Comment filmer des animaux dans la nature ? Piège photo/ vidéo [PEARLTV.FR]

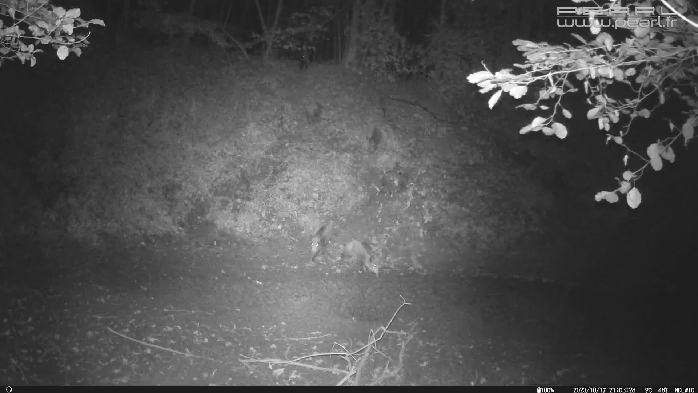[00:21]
C'est le type d'appareil qu'on va comme ça poser en pleine nature, sans avoir besoin de prise de courant, sans avoir besoin d'internet. Et puis, elle fait le job, tout simplement, elle résiste aux intempéries. Et dès que quelque chose passe devant, clac, elle va à ce moment-là prendre des photos ou prendre des vidéos. Vous repassez quelques jours après, vous récupérez la carte mémoire et vous avez de magnifiques souvenirs. Alors, particularité ici de ce modèle que j'ai dans la main, c'est la capacité de filmer en très haute résolution. On est ici donc sur la 4K en termes de résolution. Donc, vous allez voir, c'est des fichiers qui sont assez grands, avec une très très bonne qualité d'image.
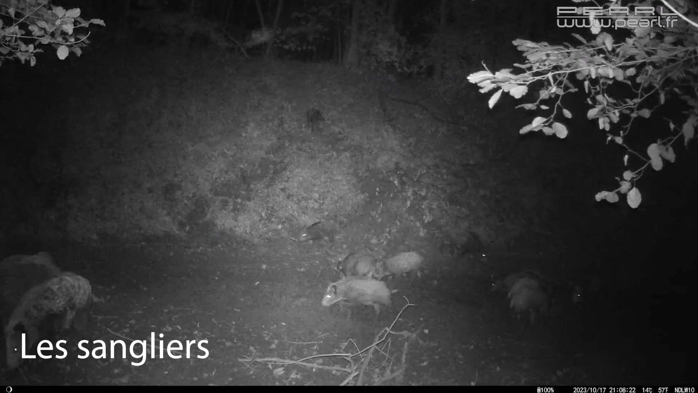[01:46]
Par contre, ce sera des fichiers qui sont lourds, plus lourds à traiter avec un ordinateur, qui prendront plus de place aussi au niveau de la carte.
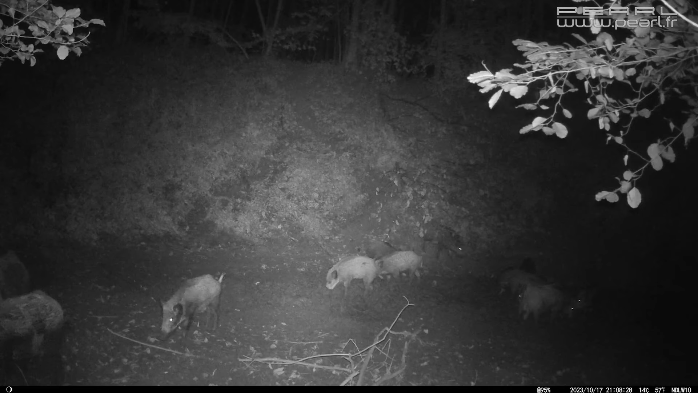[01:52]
Et puis, pareil, si vous descendez en termes de qualité, si vous voulez juste repérer, savoir s'il y a des animaux qui passent là, mettez-vous en HD, c'est pas grave la qualité d'image, vous arriverez à repérer un petit peu quand même ce qui se trame comme ça devant la caméra. Donc voilà, vous avez tout ce panel de résolution qui vous permet de choisir celle qui est la plus adaptée à vos besoins. Et toujours du côté de l'image, cette caméra est équipée d'un objectif grand angle.
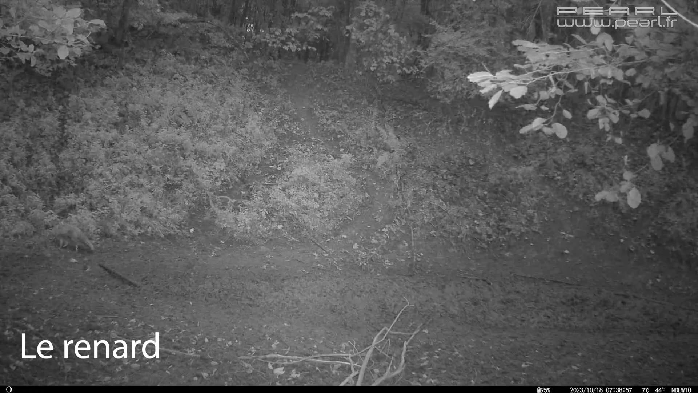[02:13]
Et pour vous donner un ordre d'idée de l'angle que ça peut couvrir, on est sur 98 degrés, donc vous mettez un angle droit à 90 et encore un petit peu plus, c'est ce que la caméra va pouvoir visualiser. Donc si vous voulez un plan assez large de situation, ça fonctionne très bien.
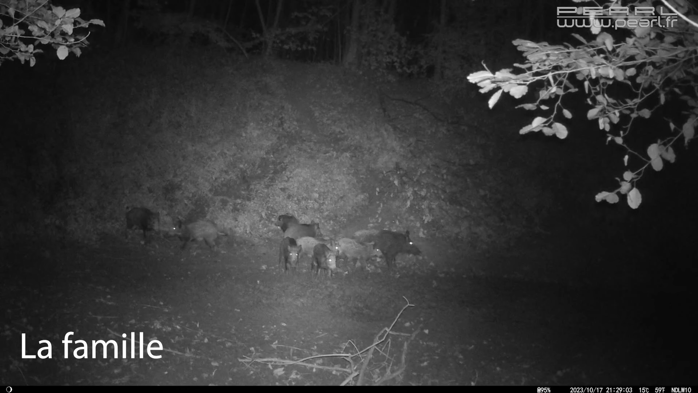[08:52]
Là, ça va être beaucoup plus facile. Et puis, l'autre chose qui est sympa aussi, c'est qu'on va pouvoir consulter les archives qui ont été filmées par cette caméra directement sur le smartphone.
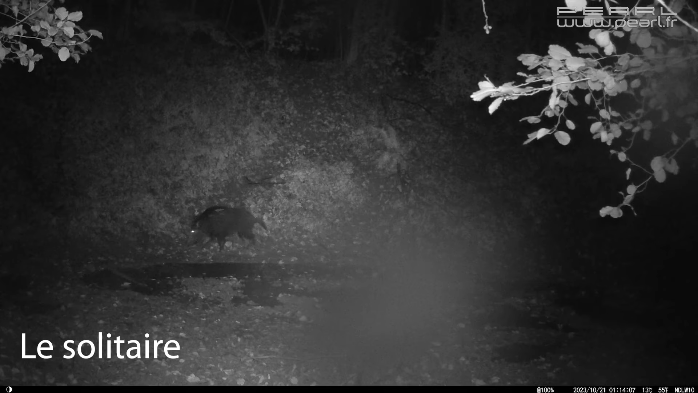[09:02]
Ça évite de devoir la démonter ou des choses comme ça. Donc, voilà, c'est assez pratique finalement cette petite fonction qui était anodine au départ.